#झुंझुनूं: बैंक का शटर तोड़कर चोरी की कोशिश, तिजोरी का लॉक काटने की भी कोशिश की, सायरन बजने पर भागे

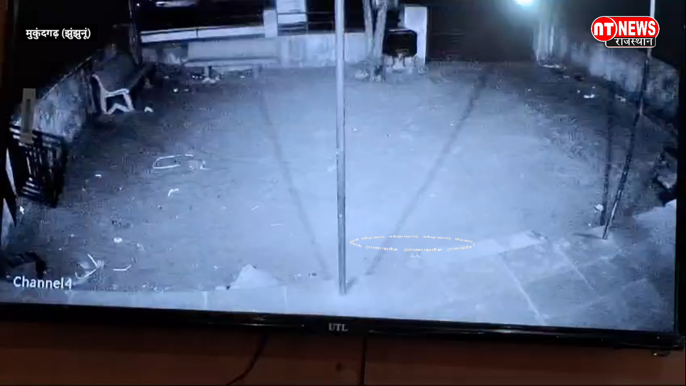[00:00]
جھنجنوں کے مکنگر تھانا چھتر کی گاؤں میں ڈگال کی بڑودہ راجستان چھتری گرامنڈ بینک میں گروہ رات بدماثوں نے چینل گیٹ کے تالے توڑے اور شٹر کاٹ کر چوری کا پریعاس کیا
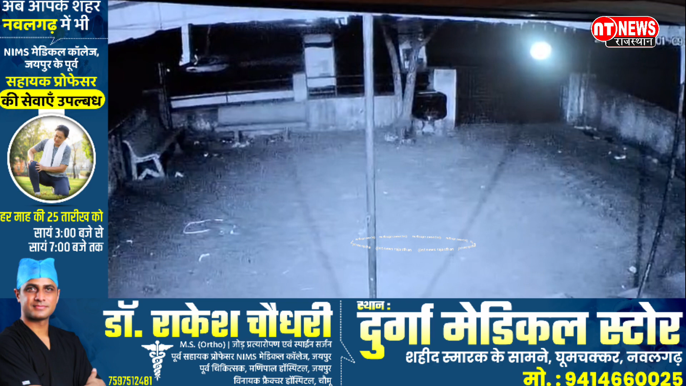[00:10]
بینک میں گسے بدماثوں نے سٹرونگ روم میں رکھی تیجوری کیوں بھی کاٹنے کا پریعاس کیا لیکن سائرن
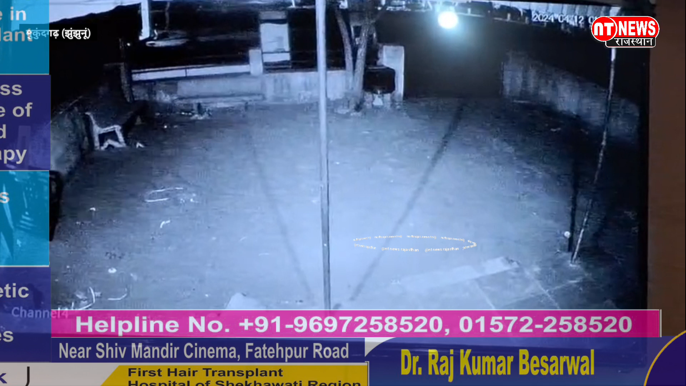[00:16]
بزنے کی قارن میں چوری کی واردات کو انجام نہیں دے سکے بینک پریسر میں لگے سی سی ٹی وی کیمرے میں واردات
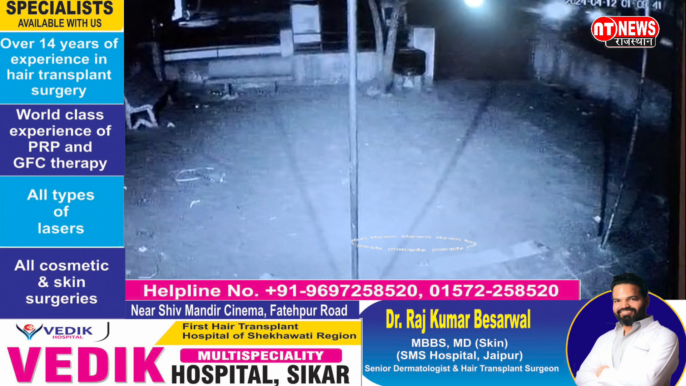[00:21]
کو انجام دینے آئے بدماث بھی نجر آ رہے ہیں اسی گٹنا کے بارے میں صبح قریب سوا چھے بجے بینک منیجر کو کرمچاری نے سوچنا دی تب منیجر اور پولیس موقع پر پہنچے اور جانکاری جھٹائی اور
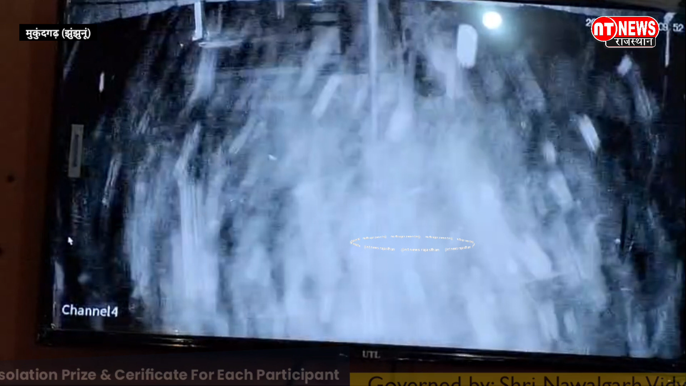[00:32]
فوٹیج کھنگالے ایسے چو مہندرسیاں یادب بھی موقع پر پہنچے بینک منیجر دیروال نوازی محیش کمار کماؤت نے پولیس میں مقدمہ درج کرایا ہے پولیس کو دی گئی ریپورٹ کے انسار سکروار صبح قریب